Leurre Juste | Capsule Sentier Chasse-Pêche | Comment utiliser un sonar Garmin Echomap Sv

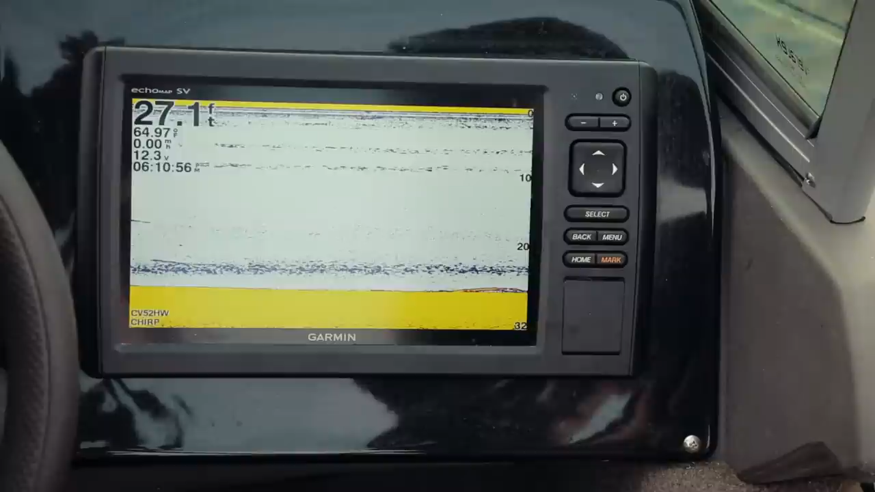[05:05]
Je suis dans ma sonde traditionnelle avec toutes les informations qu'on peut souhaiter avoir,
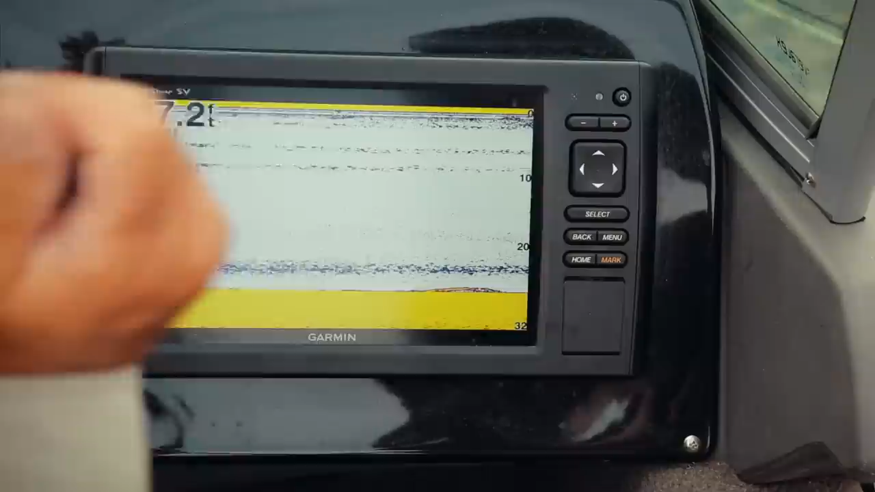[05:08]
profondeur, température de l'eau de surface, vitesse, mon voltage et l'heure. Aussi simple que ça. Fait qu'on travaille là, presque toujours avec ces boutons-là uniquement.
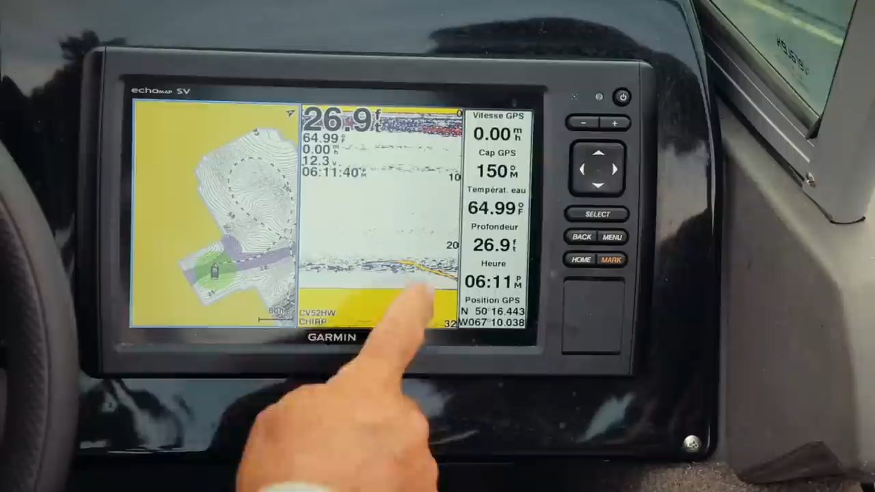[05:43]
On screen: depth 26.9 ft, water 64.99°F
Là, souvent, on se retrouvait à appuyer sur Zoom, puis c'est dans sa fenêtre-là qu'on obtenait le zoom. On n'était pas capable de traverser l'autre côté.
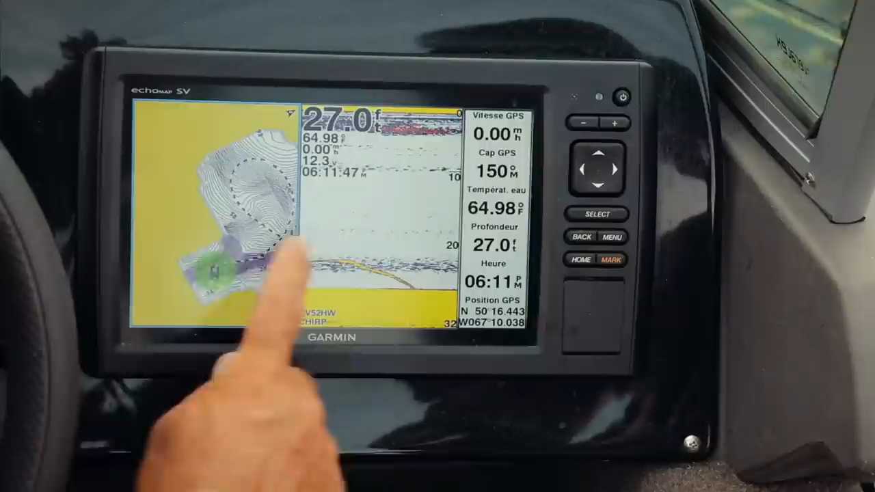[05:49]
On screen: water 64.98°F
Là, j'ai un choix à faire, un écran ou l'autre. Je fais Select. Là, c'est highlighté bleu. Select. Je me déplace avec ma flèche. Je pourrais choisir le 1 ou le 2. Là, je choisis le 1. Là, je peux faire mes zooms. Et voilà. Zoom plus. Zoom plus. On va avoir l'occasion de s'en reparler. Je reviendrai là-dessus.